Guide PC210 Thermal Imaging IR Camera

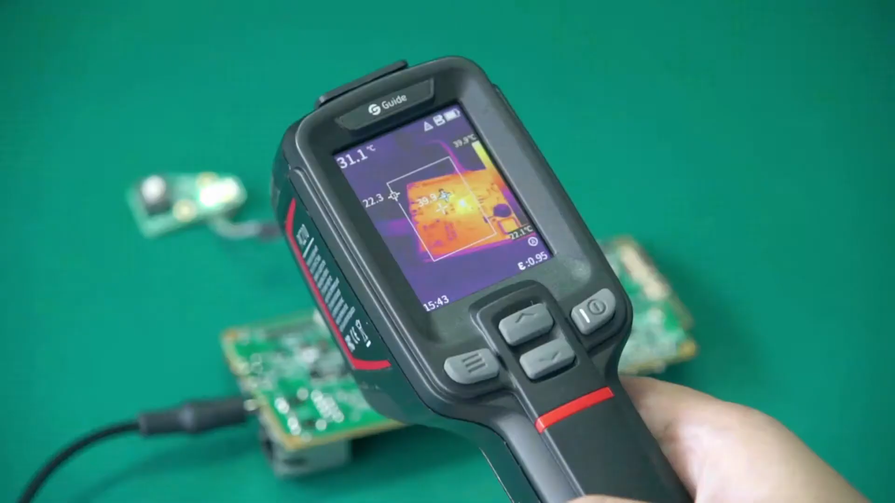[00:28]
Built-in trigger laser can quickly spot the potential faults. 2.5 hours fast charge, support for 16 hours long running time.